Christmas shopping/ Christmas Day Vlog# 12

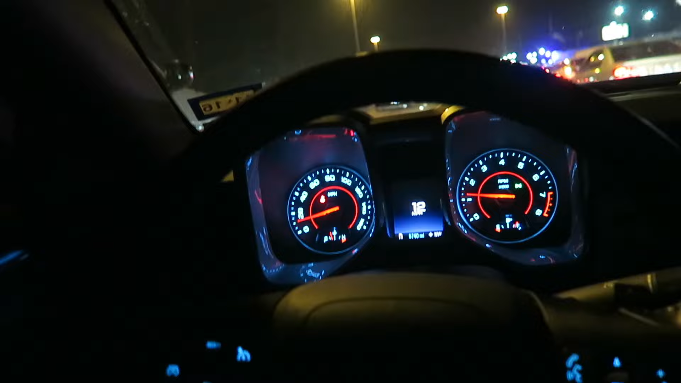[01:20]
Cars are going like 12 miles an hour, 10 miles an hour. Look at all this. Look at all the cars over there on that side.